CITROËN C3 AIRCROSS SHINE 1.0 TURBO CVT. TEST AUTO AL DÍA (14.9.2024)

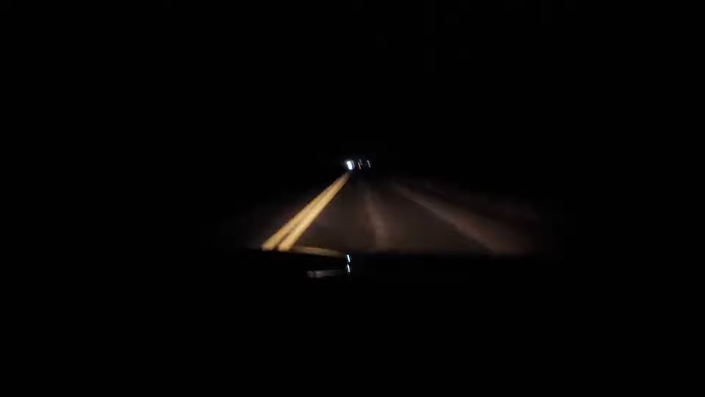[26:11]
El test comenzó con un viaje a Santa Rosa La Pampa Con lluvia Y además nos
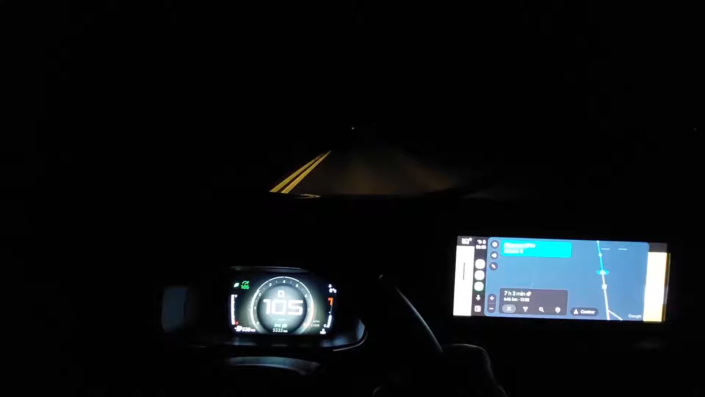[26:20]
agarró la noche Oportunidad para mencionar Que las luces halógenas No son buenas Las bajas son pobres Y las altas prácticamente Ni se nota la diferencia De que estén conectadas Al día siguiente Salimos a grabar En la capital de La Pampa Donde pudimos comprobar Muchas cosas positivas En el uso citadino De este Citroën